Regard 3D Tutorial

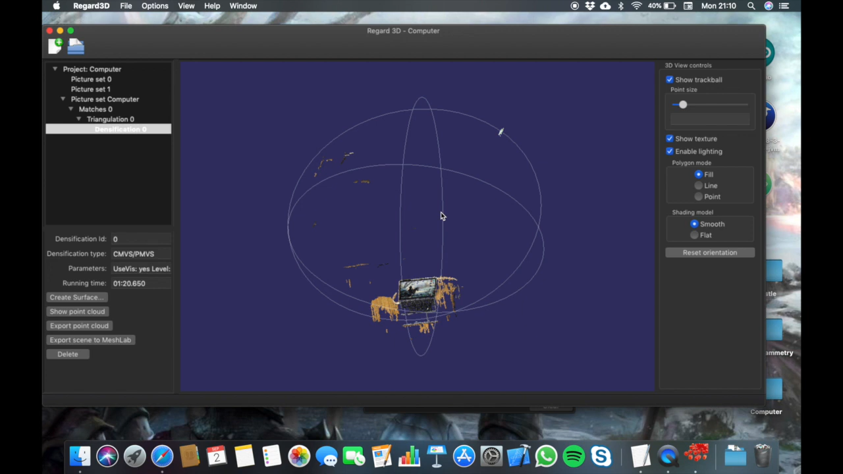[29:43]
nice now you can see what really looks like a computer there
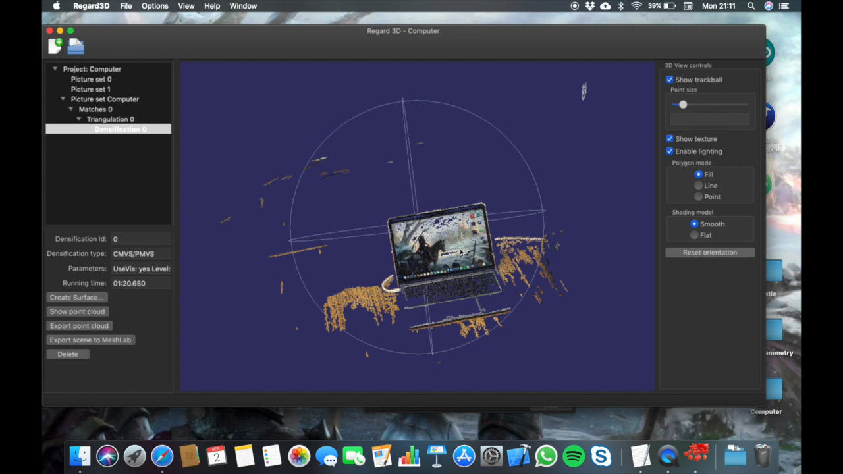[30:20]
it is self illuminated so remember when you talked about good light quality the the screen is perfect all right because it has even light all across it now this cable is white
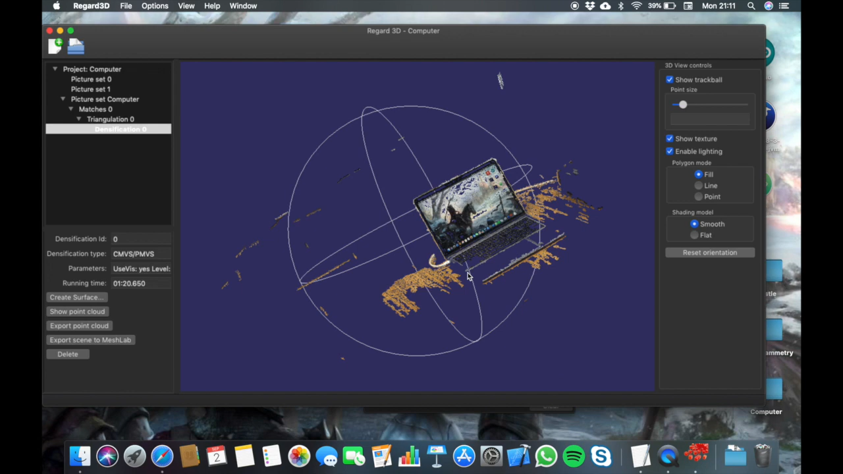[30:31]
it is three-dimensional it casts a shadow
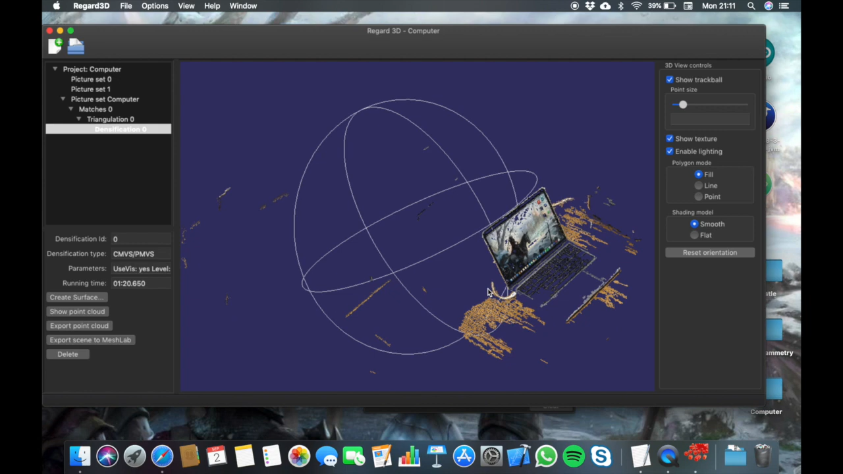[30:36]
so it's also a good thing to be met okay and you can see the other part going over here
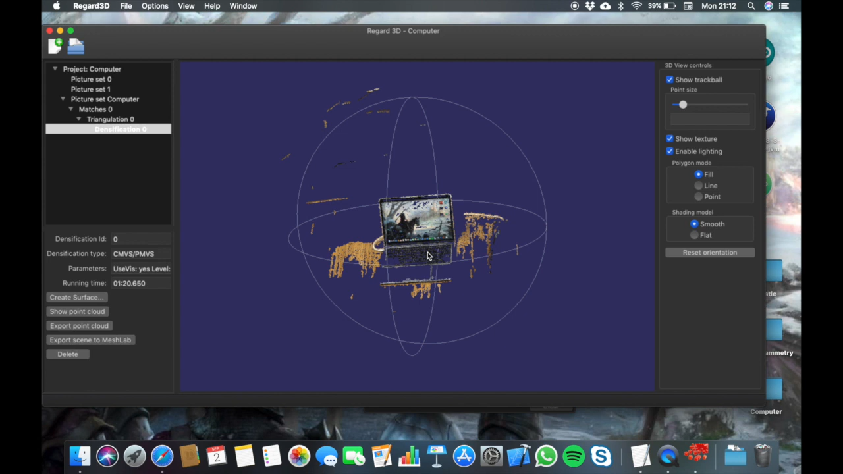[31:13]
so you can see them clearly here the trackpad area though is just gray pure ray it's aluminum it's reflexive so you don't see it much here
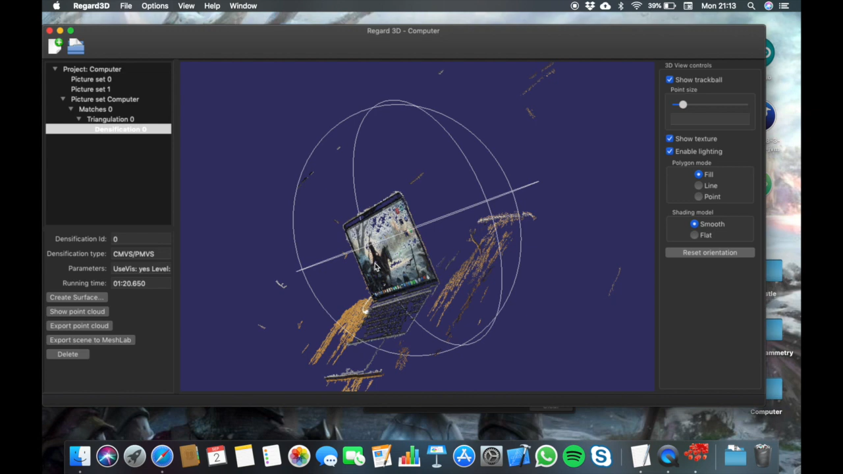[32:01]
okay so this is the dense point cloud that's not a surface yet
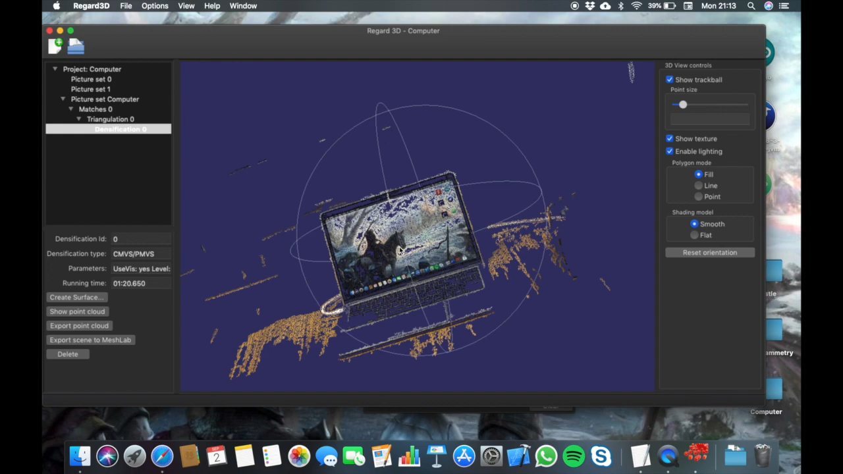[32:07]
can go way inside so you see just little dots just some points with some color information that when we make them close
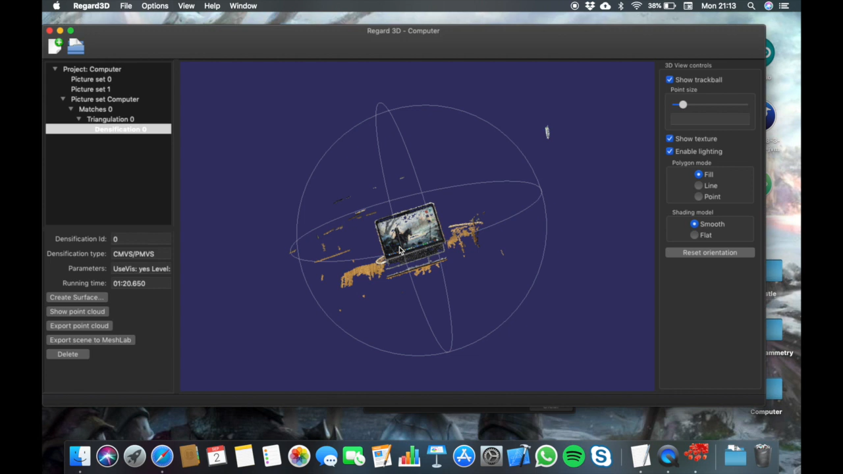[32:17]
together they resemble an image but they are not an image yet but here we have a new level of this path we are threading and we have new options
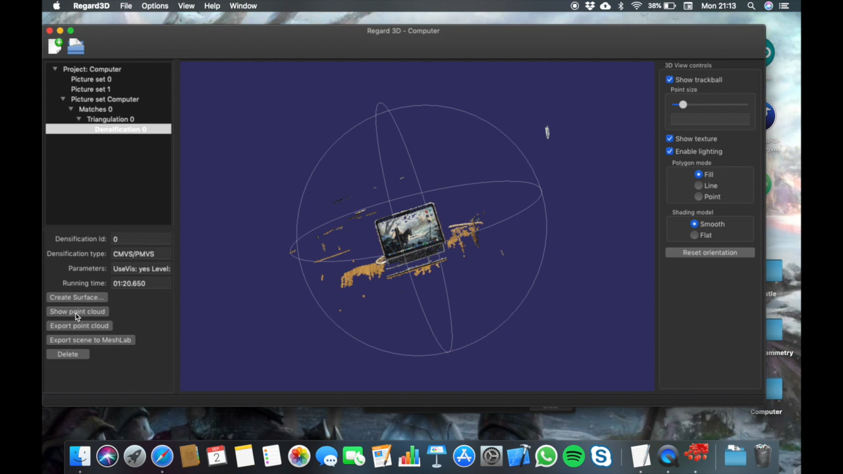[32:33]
here and here we can create surface let's do it again more and more options
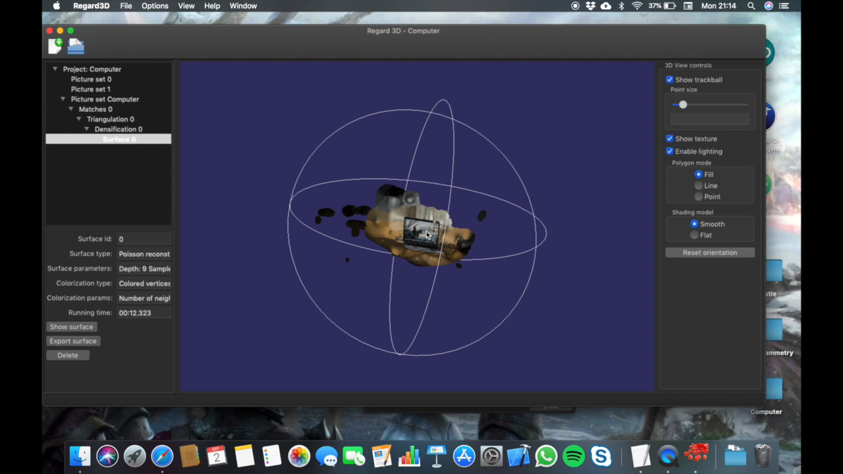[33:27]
and here is the funny part okay here is what we get from
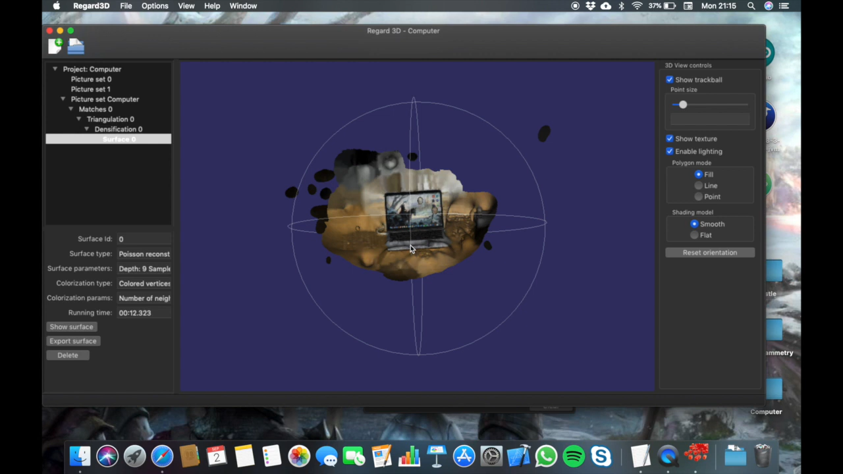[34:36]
now i can try to explore more options around here what you're seeing is
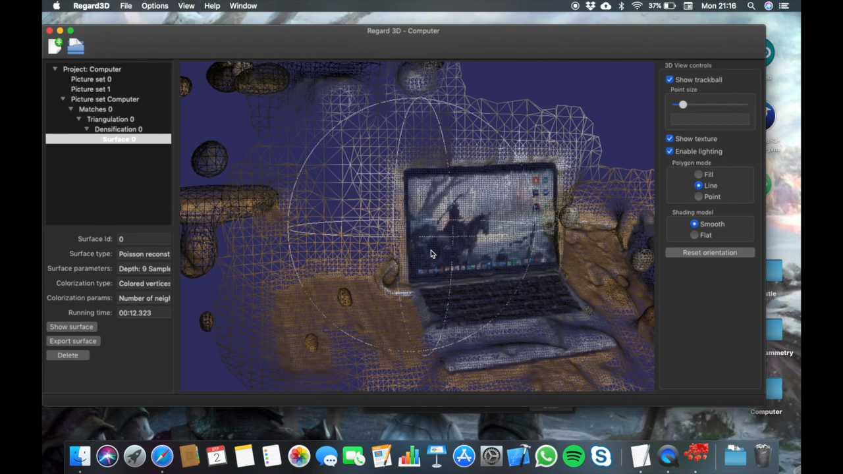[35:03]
remember when i said to you it was calculating lines and their colors connecting the
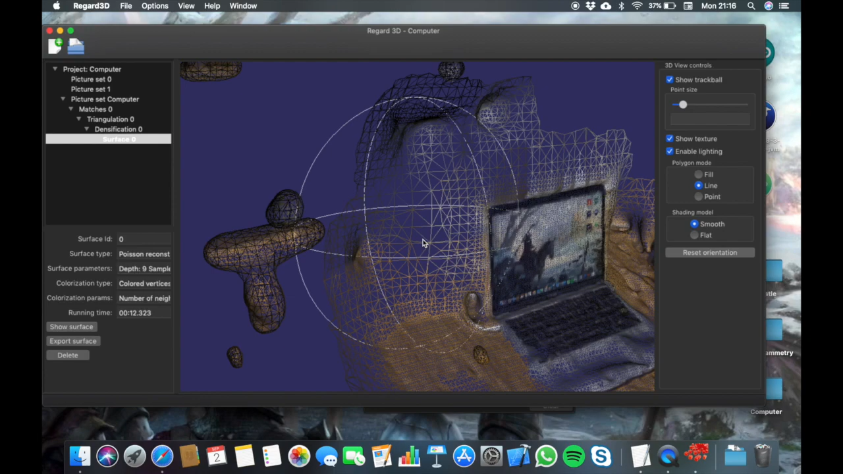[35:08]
dots there it is and the highest resolution